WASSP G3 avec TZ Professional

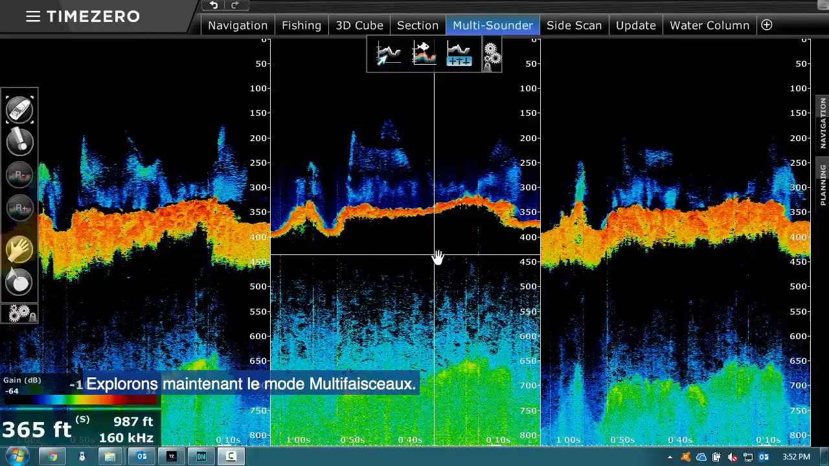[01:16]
On screen: depth 365 ft
So, we can have up to five different sounder beams.
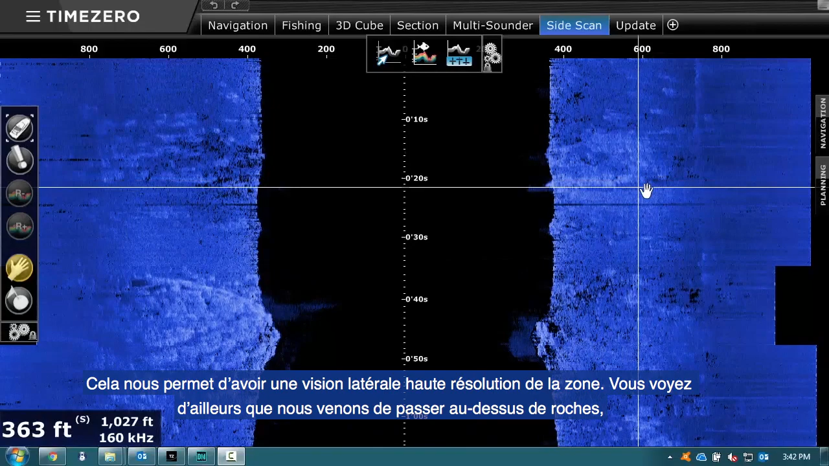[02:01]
On screen: depth 363 ft
So, this is showing in high res our side scan of the area. So, we can see we've just been over some rocks and
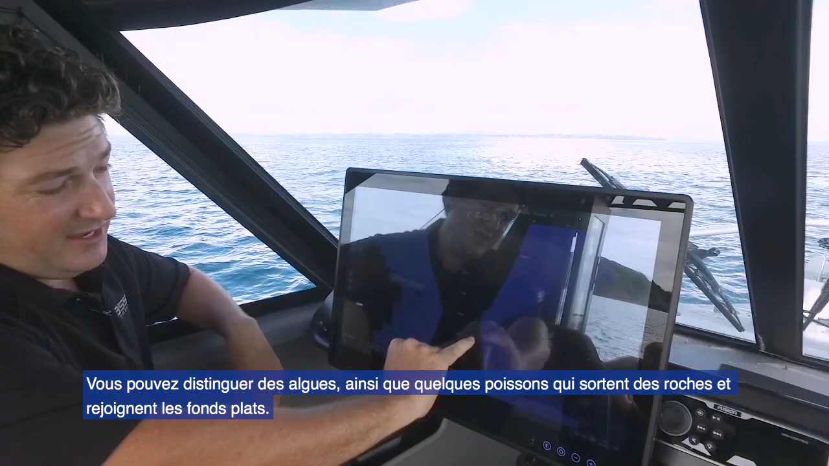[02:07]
some seaweed and some small fish sitting up off the sea floor. Back onto a flat sea floor. So, this is really neat for being able to see what sort of structure you're going over and the terrain of the bottom. I'll just take you to the 3D cube mode now.
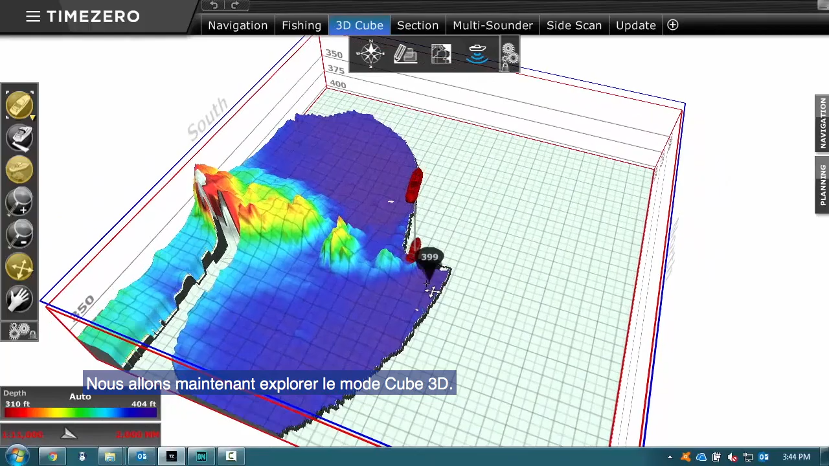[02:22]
So, this is a really nice feature. So, this we can see our map into a 3D cube.
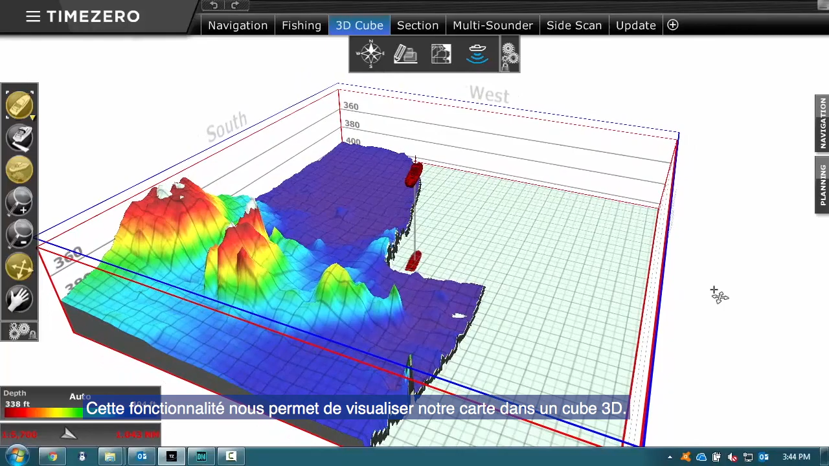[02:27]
So, this 3D cube is optimizing the picture to give me my best detail of what is happening on the sea floor at the moment.
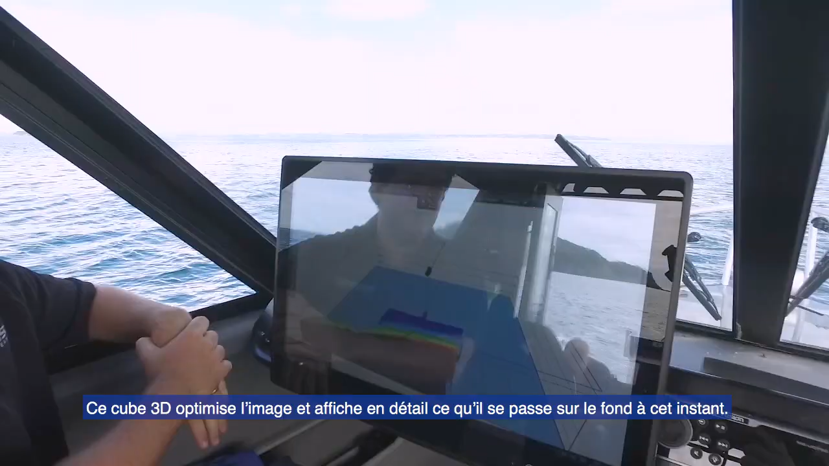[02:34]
If I take you over to the fishing tab, we can see here we've turned on the contour line.
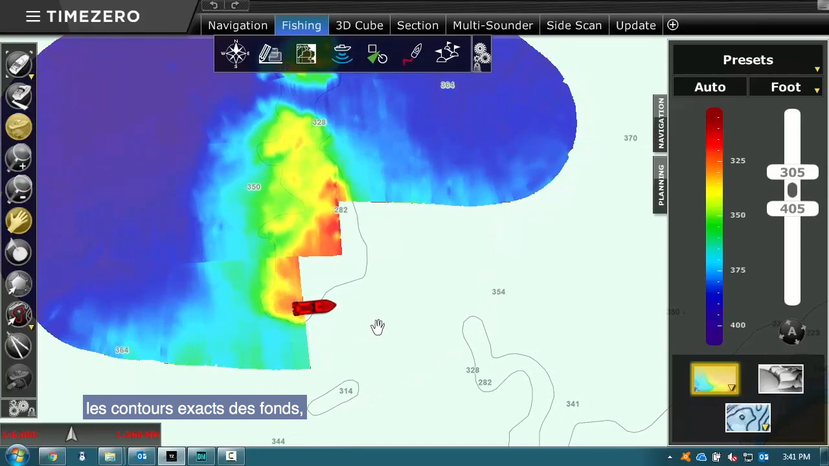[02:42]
So, I can see in high resolution the exact contours of the sea floor as we're going from deeper water up to shallower water around these rocks here.
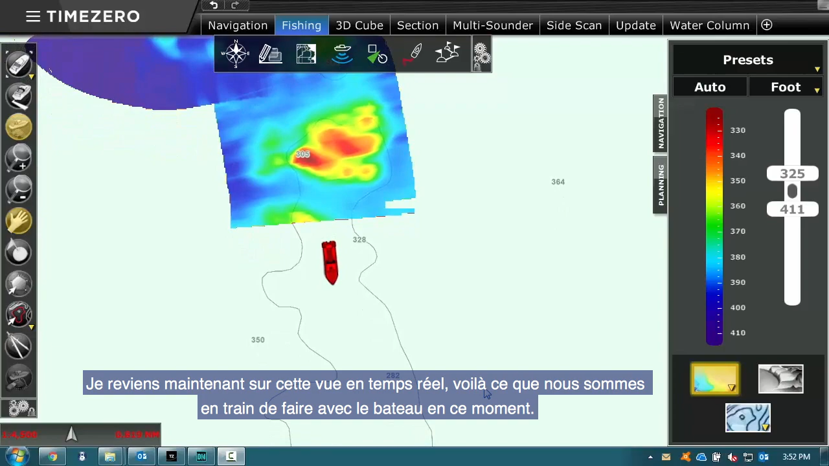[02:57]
So, this is what we're doing on the boat at one point. So, the beam width we're covering is three times wide what our depth is.
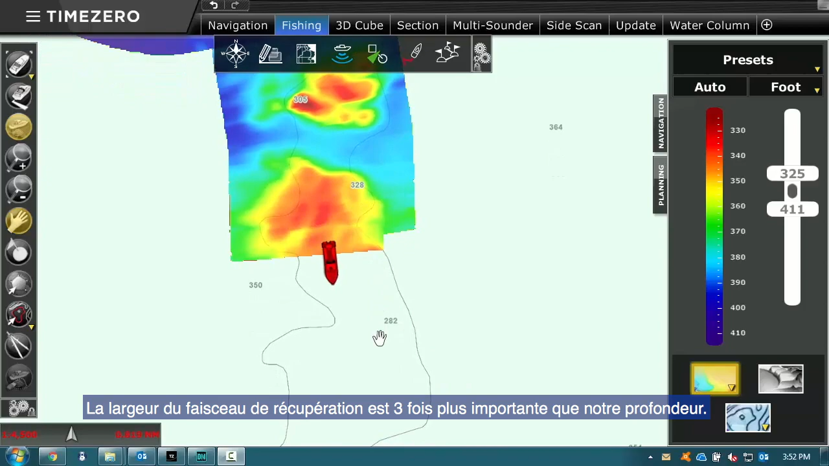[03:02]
So, we're in about 22 meters of water here. So, I'm looking at a 60 meter swath and one hit and one pass.
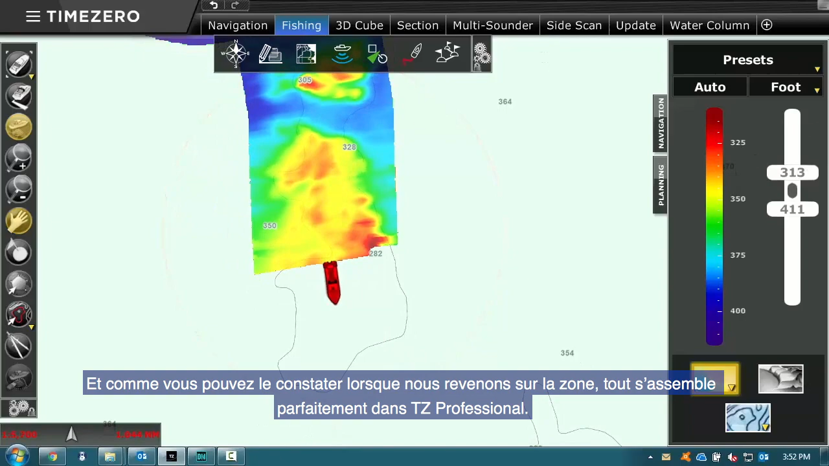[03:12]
And as you can see when we come back around it all lines up and stitches together beautifully on the TZ Professional software. So, at this stage we have two models available.